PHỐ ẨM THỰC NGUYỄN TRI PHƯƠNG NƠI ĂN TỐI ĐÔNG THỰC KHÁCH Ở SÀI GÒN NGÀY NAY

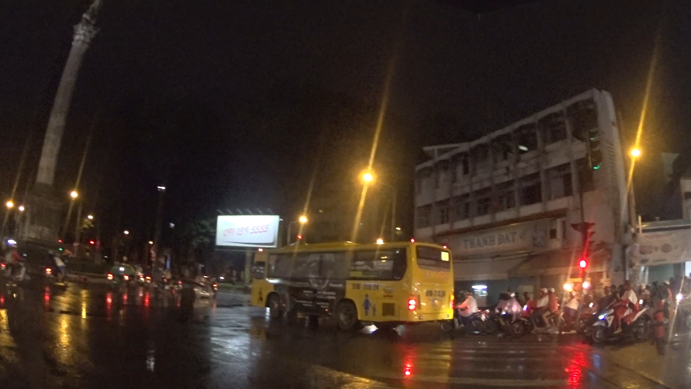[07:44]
Đó, mình sẽ quay một vòng cho quý vị và các bạn coi.
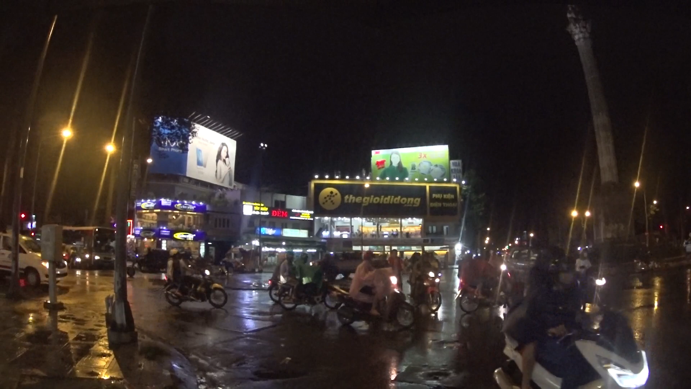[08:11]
11 giờ đó thì là cái nhánh đó là Nguyễn Chí Thanh. Và thì chúng ta đang đợi sang đường hồ nên xanh rồi.
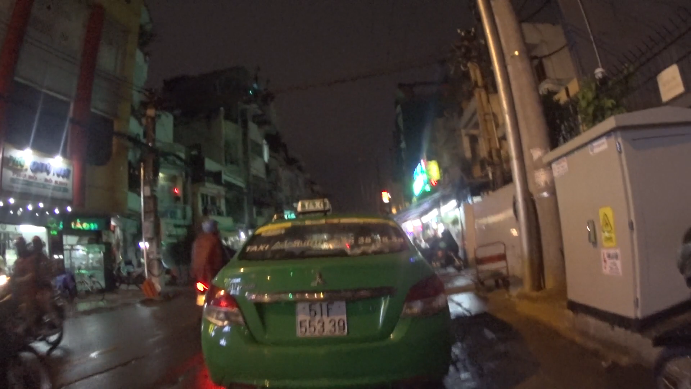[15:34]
Rồi qua đây thì sao đây? Qua đây thì đây là hủ tiếu Hoàng.